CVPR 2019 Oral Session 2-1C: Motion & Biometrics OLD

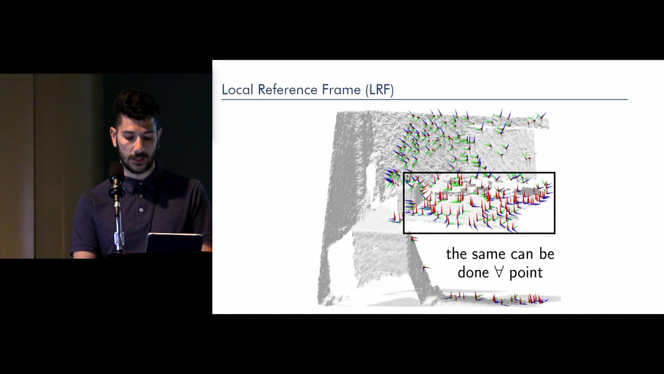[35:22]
In these pictures, we show local reference frames computed on points on a 3D shape.
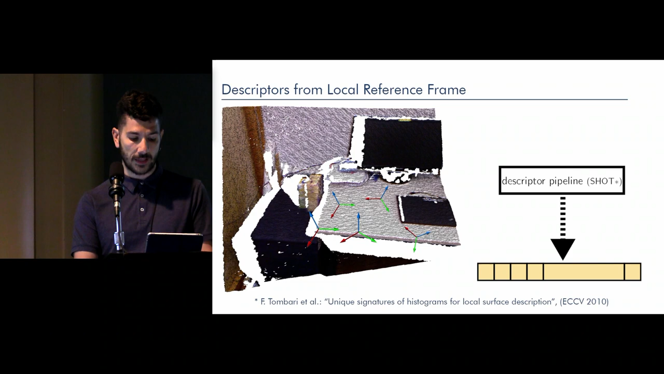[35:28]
As the scriptures are computed relatively on the local reference frame, their effectiveness depends on the repeatability of the underlying local reference frame.